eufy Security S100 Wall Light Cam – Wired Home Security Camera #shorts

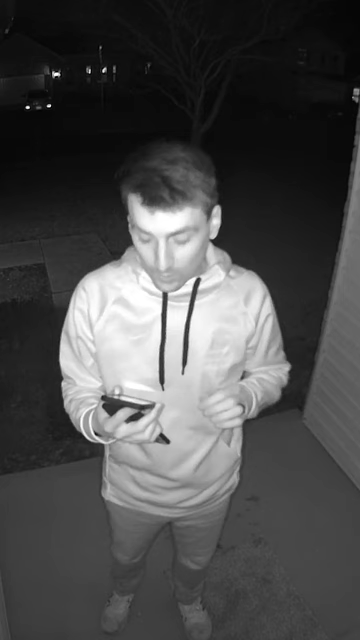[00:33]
And now you're looking at sample video with auto night vision turned on and the light turned off.